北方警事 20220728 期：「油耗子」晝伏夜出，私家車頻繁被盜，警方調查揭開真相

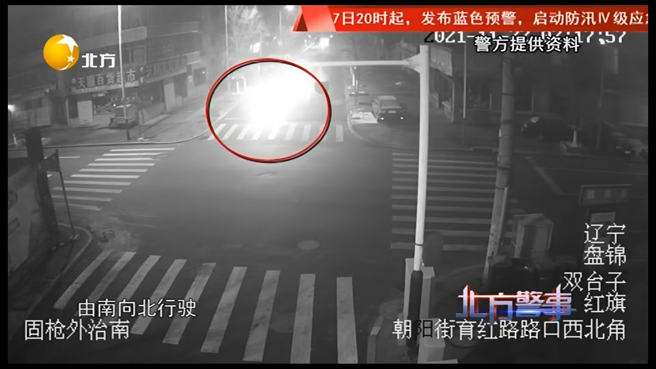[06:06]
由南向北行驶在火车站向西行驶到洪水大街上然后顺着洪水大街御洪路迂回到